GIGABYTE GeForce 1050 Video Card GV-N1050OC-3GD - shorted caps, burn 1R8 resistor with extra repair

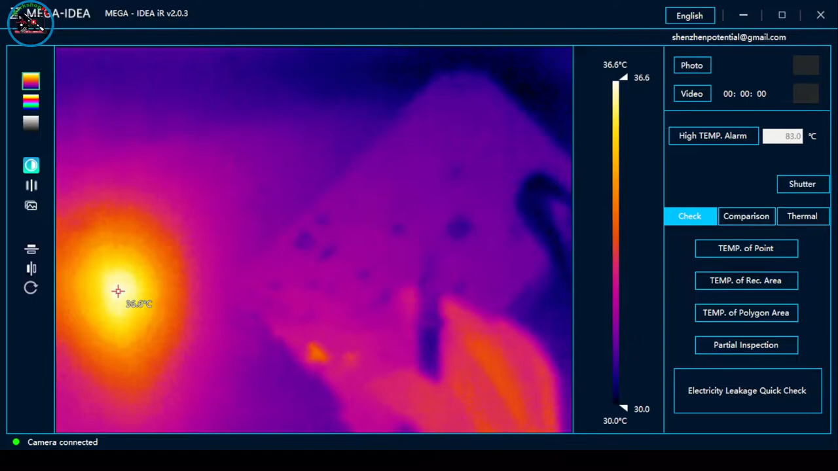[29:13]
On screen: scale top 36.6°C, scale bottom 30.0°C
Mainit yung ano, ilalim. Nag-hot-air kasi ako. Kaya mainit.
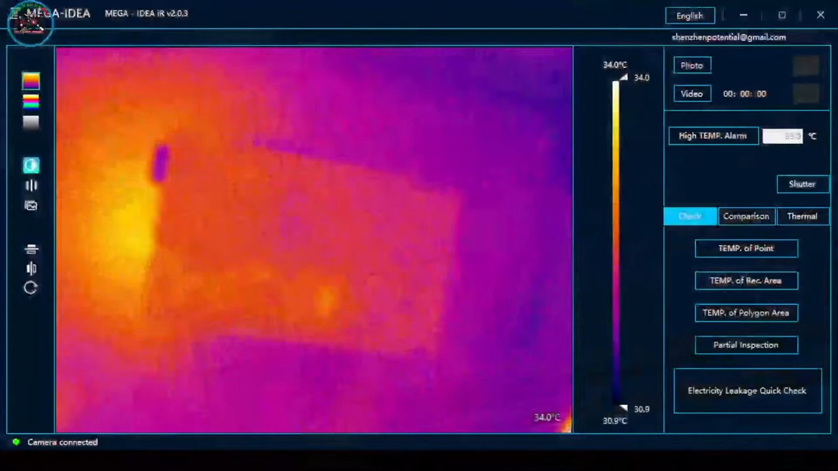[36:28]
On screen: scale top 34.0°C, scale bottom 30.9°C
Kung ano bang gamit ni Thermal Cam. So, eject tayo. Okay, try natin kay... So, alin ang unang iinit? Chip. So, eject tayo. 1 volts.
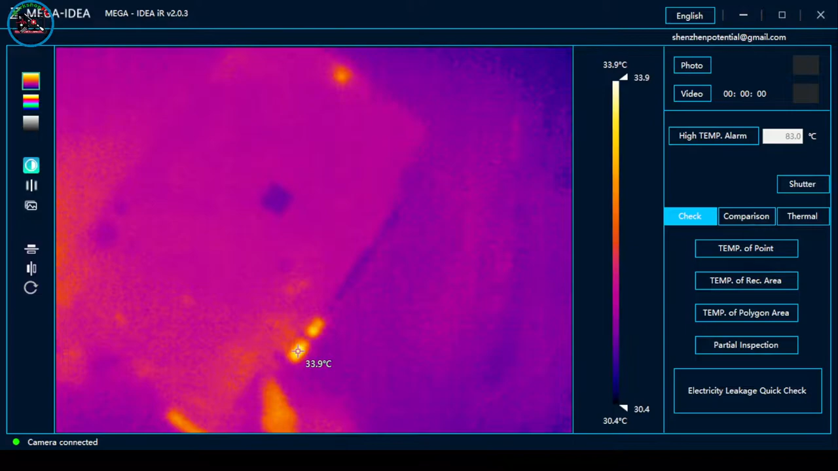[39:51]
On screen: spot 33.9°C, scale top 33.9°C, scale bottom 30.4°C
Short it on. PCB. PCB yung tinuturo. Short it on PCB.
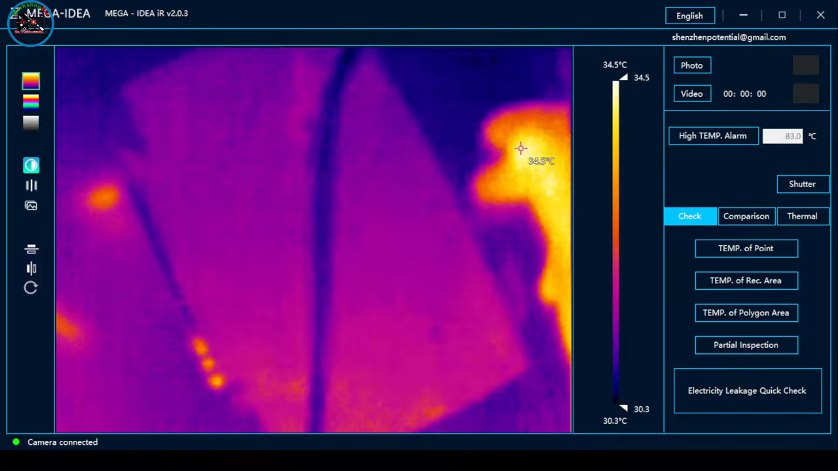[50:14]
On screen: spot 34.5°C, scale top 34.5°C, scale bottom 30.3°C
Okay, 3.3. Ito rin natin. So, bakit siya umi-shorted doon?
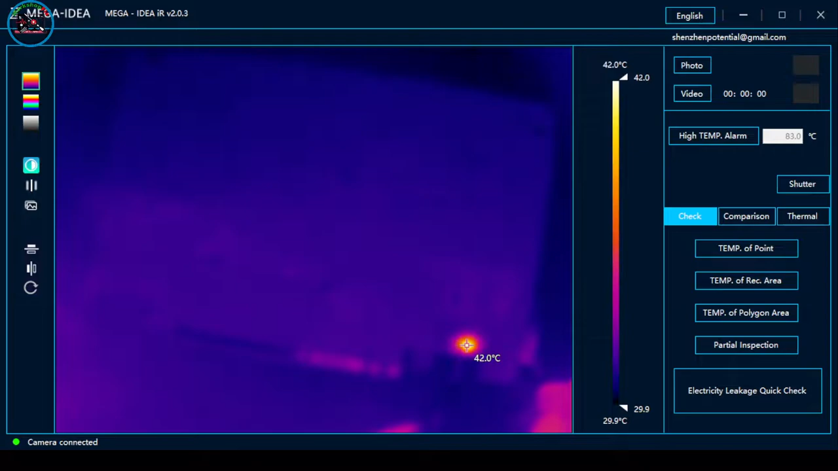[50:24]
On screen: scale top 42.0°C, scale bottom 29.9°C
Okay, ito yung tinuturo, capacitor. Oh, so ito siya. So baka yun nga, yun lang naman yung malapit eh. So tingnan natin kung nahuli natin ang salarin.
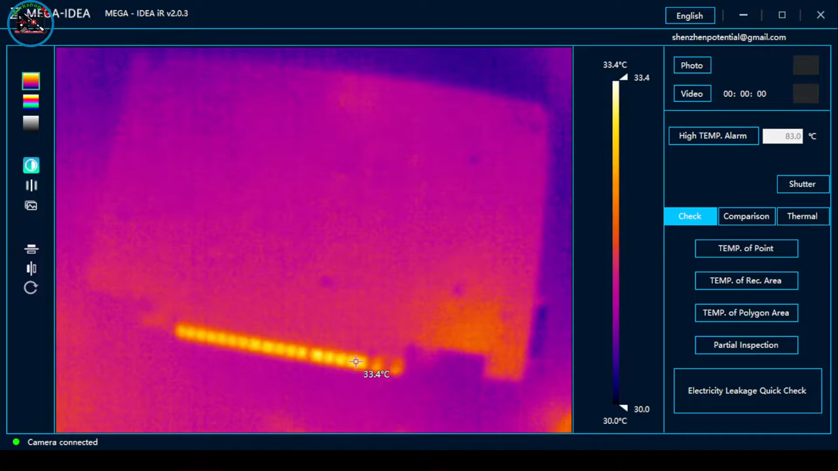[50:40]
On screen: spot 33.4°C, scale top 33.4°C, scale bottom 30.0°C
Okay. So ang tinuturo niya, ito capacitor na to.